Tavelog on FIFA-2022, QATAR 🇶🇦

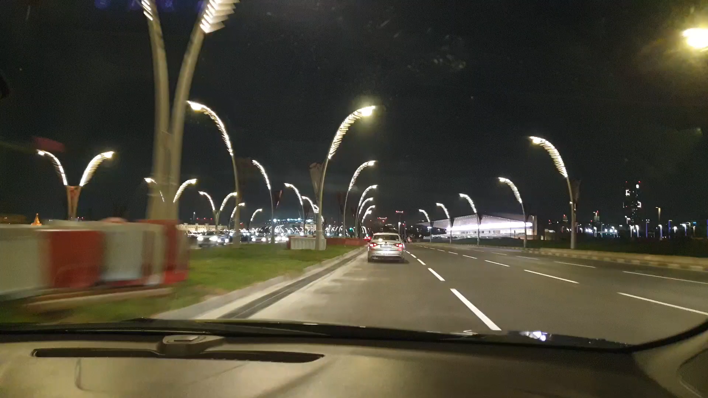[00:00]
ناظرین اکرام اسلام علیکم فیفہ دو ہزار بائیس قطر کی تیاریوں سے روشناس کنالے کے لیے میں اس وقت کارنش پہ سے گزر رہا ہوں یہ جو لیمپوسٹس آپ دیکھ رہے ہیں یہ بیسیکلی ڈپیکٹ کر رہی ہیں خجور کے درخت کے ایک شاہ کو اس شاہ کے ڈیزائن میں انہوں نے
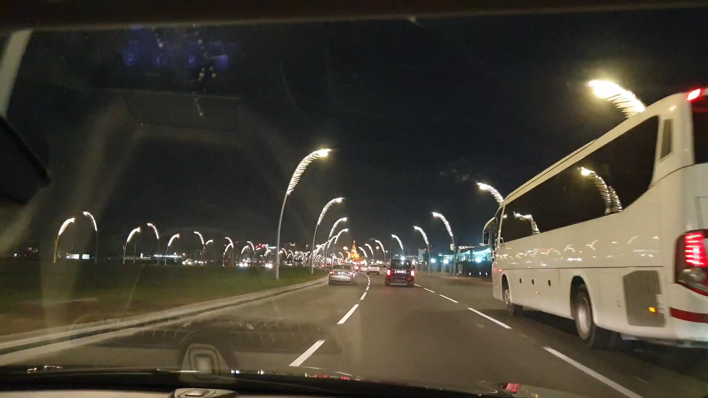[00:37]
ضرور دکھا دوں اور اب ہم پہنچ رہے ہیں دیوانیں امیری کی طرف یہ امیری دیوان کی عمارت ہے آپ اسے دوہا کا وائٹ ہاؤس کہہ سکتے ہیں